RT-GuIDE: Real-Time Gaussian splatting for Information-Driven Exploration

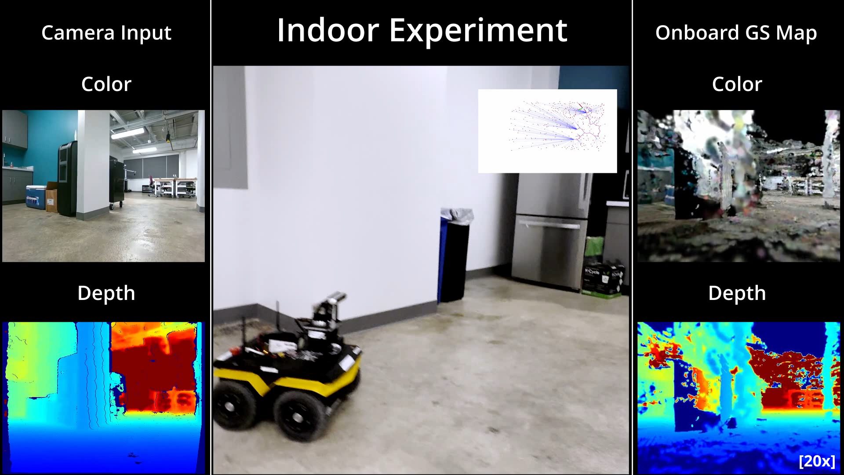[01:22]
Since the robot is building the map online, new information such as the presence of a wall may result in a planned path being in collision, causing the robot to re-plan. The on-boat sensor feed is shown on the left and corresponding rendering
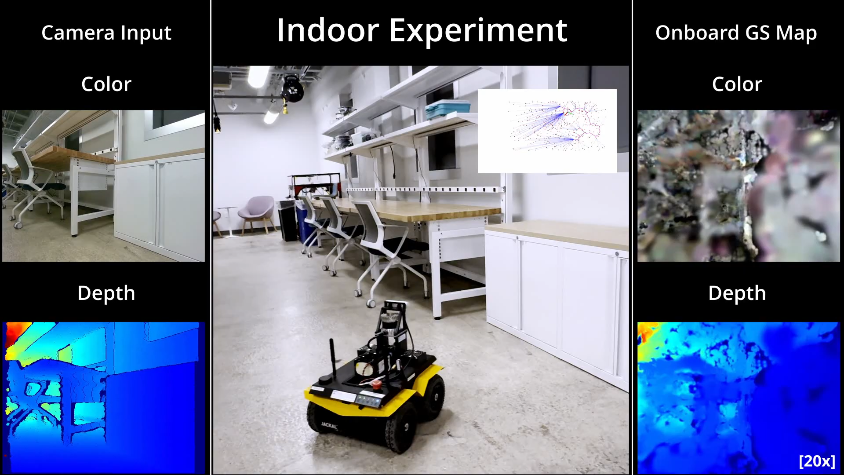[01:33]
of the Gaussian map built on the robot in real-time is visualized on the right.